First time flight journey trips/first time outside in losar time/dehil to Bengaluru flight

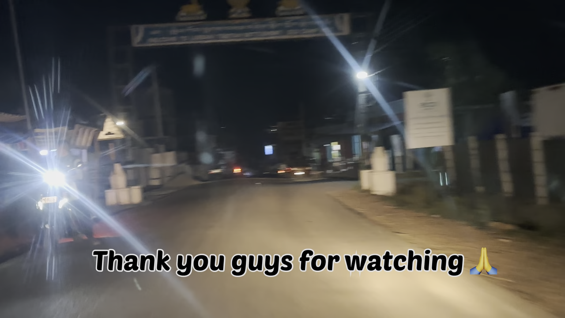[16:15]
ना अभी कोई कोई तो खुला है ना मोस्टली बंद हो गया ना इधर में बाजार भी लगा के है लोसर का बाजार लगा ओके इधर अंदर है ना हाँ हाँ है एक रोड है